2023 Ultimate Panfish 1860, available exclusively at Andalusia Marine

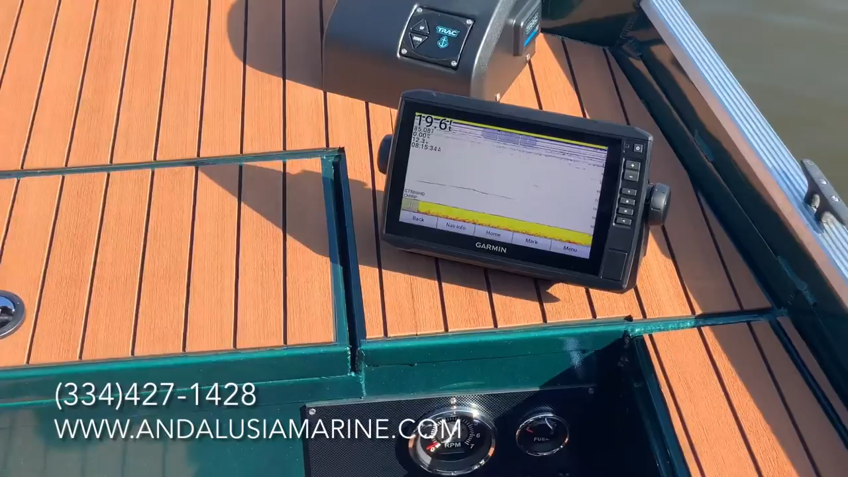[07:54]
and he also went with the garmin 93 sv touch screen it's a very popular fish finder
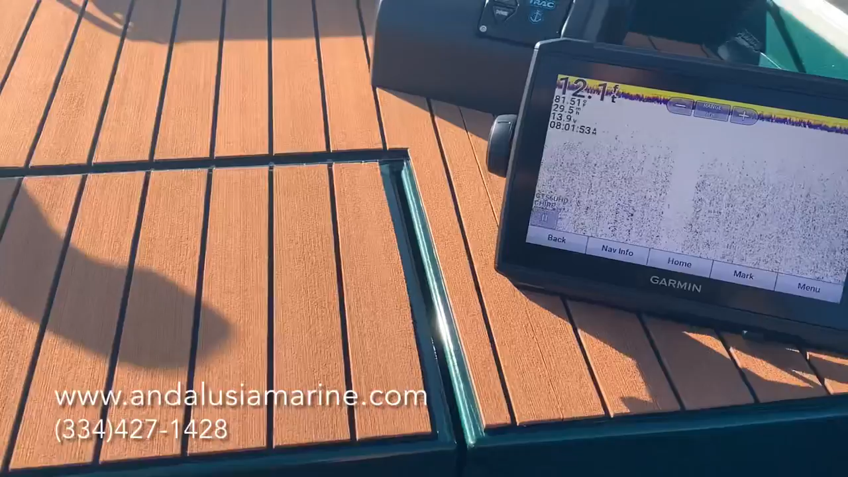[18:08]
let you watch it on the speedometer here
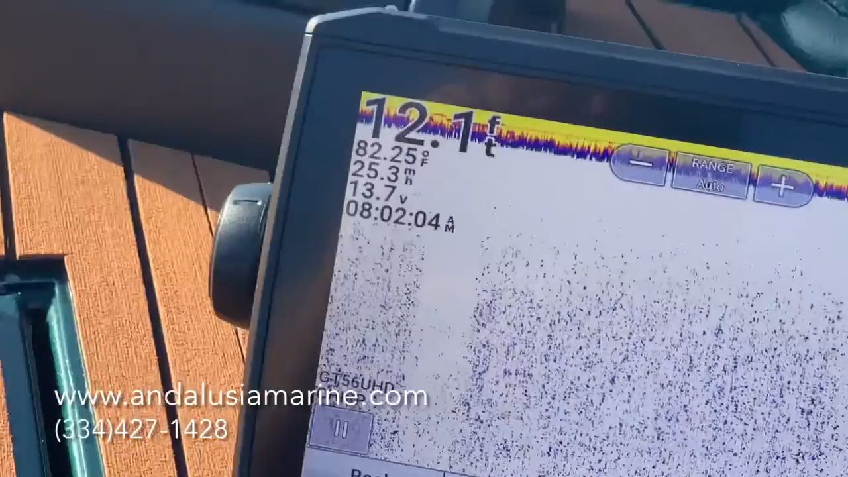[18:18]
On screen: depth 12.1 ft, water 82.25°F, speed 25.3 mph
so I am not going to move the throttle this is strictly cramped cramped all the way down 25 miles an hour
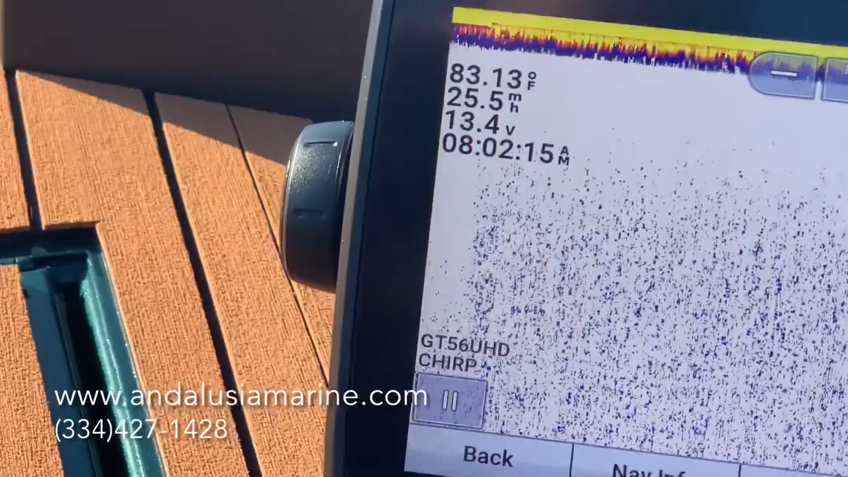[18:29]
On screen: water 83.13°F
watch it as I trim up and that is not moving the throttle at all